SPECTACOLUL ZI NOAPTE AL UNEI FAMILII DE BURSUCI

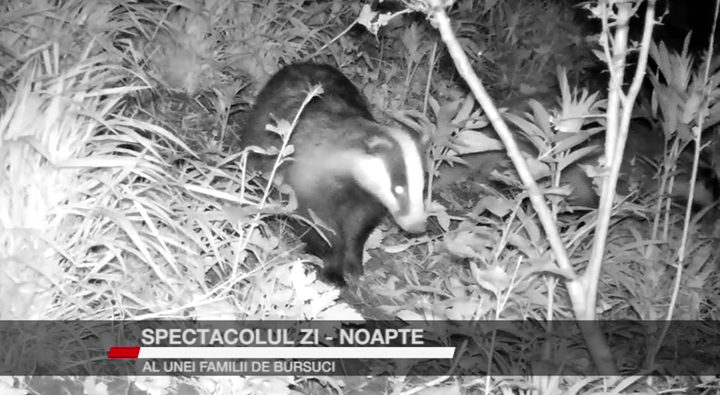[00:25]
Spre deosebire de alte animale, mai ales de vulpe, viezurele este un animal deosebit de curat.
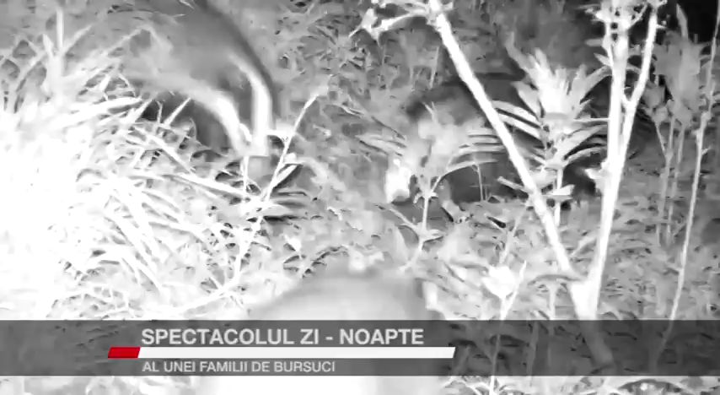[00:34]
Și pe imaginele surprinse se poate observa cum își aerisesc vizuina. Locuințele bursucilor sunt complexe, cu galerii lungi de 7-8 metri,
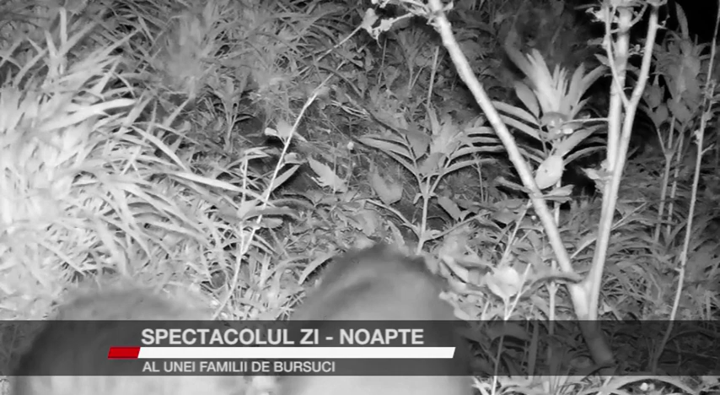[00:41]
unde au prevăzute încăperi separate pentru locuit, pentru provizii și pentru excremente, acestea din urmă fiind periodic astupate și înlocuite cu altele noi. Mania viezurelui pentru curățenie este exploatată uneori de vulpe.